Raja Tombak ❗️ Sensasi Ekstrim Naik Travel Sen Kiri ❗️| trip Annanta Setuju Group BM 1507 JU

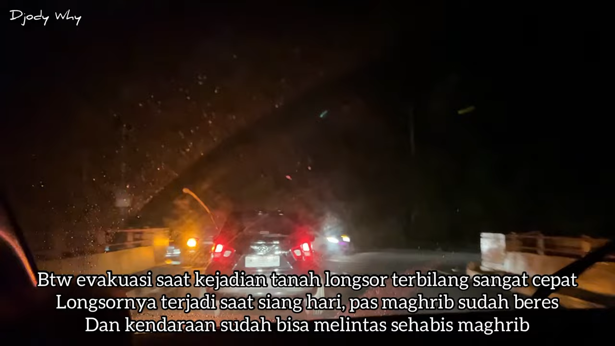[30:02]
Udah lewat, Bang? Nah, pas sebelum jembatan tadi. Oh, sebelum pas sebelum jembatan tadi. Pas ya. Banget ya. Oh. Kan ada bekas tuh lagi nih. Oh iya. Oh, titik apa? Iya. Jebol. Ah. Titik tadi kan? Iya.
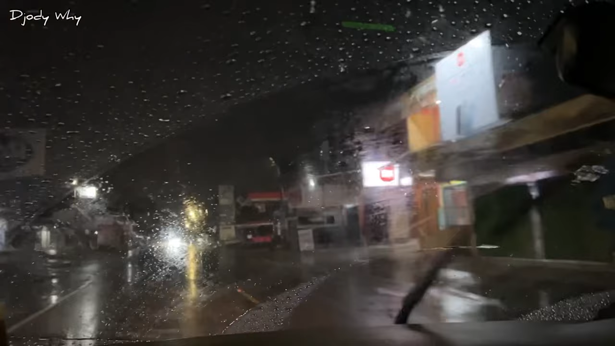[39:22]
Oh, waktu itu kesini juga jam segini hujan juga. Hujan juga, hujan dari siang pula tadi. Oh. Cuma yang mobil telat banjir di si Cincin itu. Oh, si Cincin banjir. Mudah-mudahan enggak lagi. Iya. Soalnya ini hujannya masih rata gini. Jelas kan? Iya.
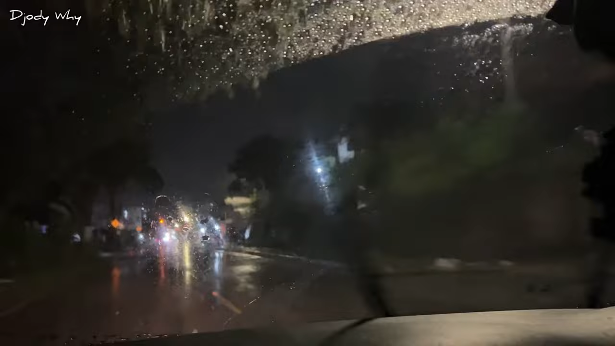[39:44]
Lurus ke pasar sama jam gadang. Simpang Mandiang ya. Simpang Mandiang ini.
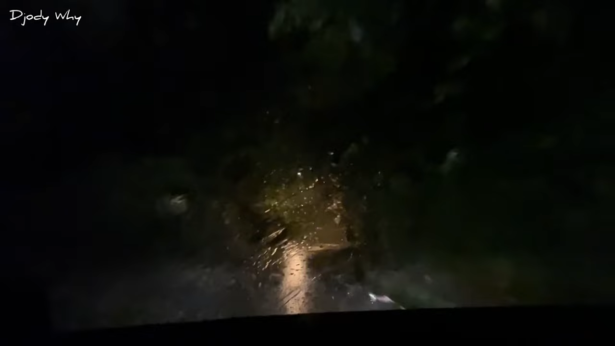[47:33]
Ada mobil tangki baru, masuk baru-baru ini. Oh, baru-baru ini. Ya. Mobil tangki masuk jurang.
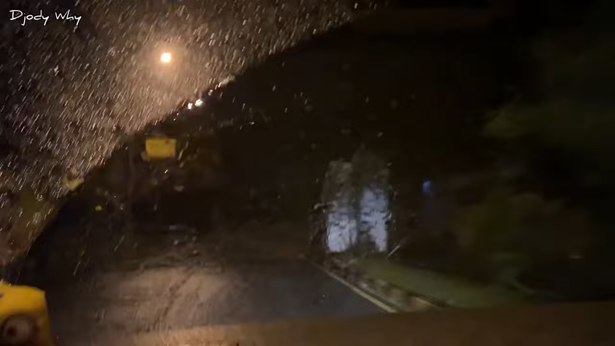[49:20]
Oh. Ini karena malam aja kalau siang. Iya. Kalau siang bagus nih. Ya. Ini karena malam aja. Hujan lagi. Hujan. Malam bagus nih. Iya. Kalau siang.
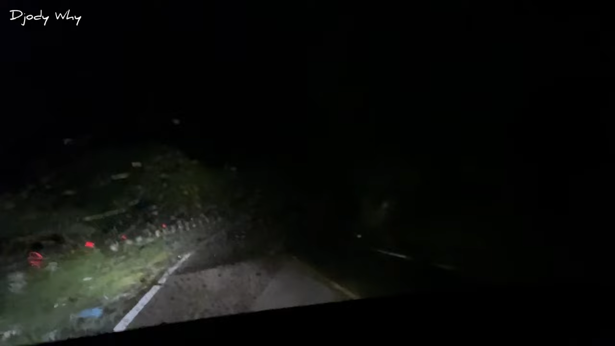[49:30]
Malam. Kalau wisata kan di sini. Iya. Longsor ini ditutup jalan kemarin.
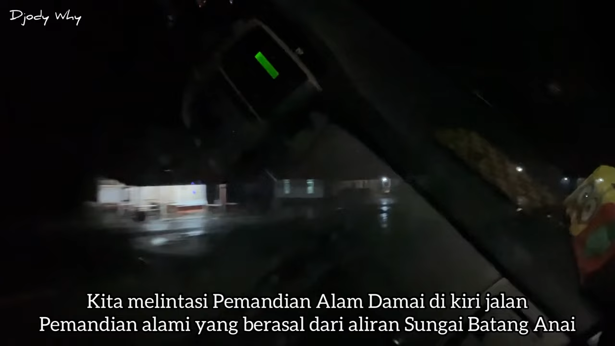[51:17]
Iya langsung dari sungai dia. Korit. Jadi bagus anak-anak pun bagus. Oh aja. iya. Tanpa kaporit. Ini alam damai. Ini berarti ya. Sepanjang jalan ini pemandian juga ya? Iya. Lebaran kemarin ini uji wajan.
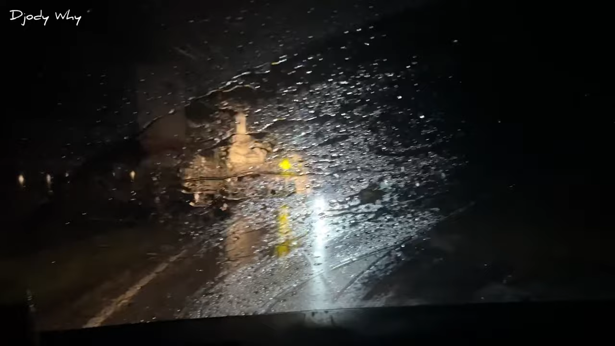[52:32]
Belum pasang itu kan. Lumayan, baru masih di depannya. Hidayatullah, Lembah Anai. Terjun Lembah Anai. Ngamuk juga ini kalau hujan ya. Sekarang belum lagi. Ya sebelah kanan ini. Kelihatan.